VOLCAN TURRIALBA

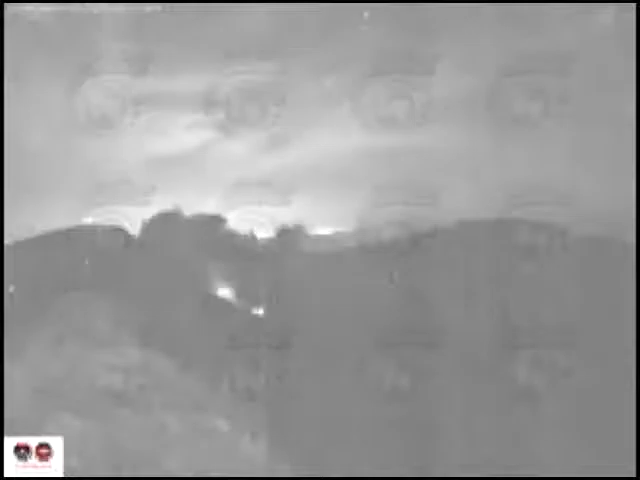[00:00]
El volcán Turrialba registra explosiones moderadas con emisión de gases, ceniza y bloques de roca caliente hacia los alrededores del cráter,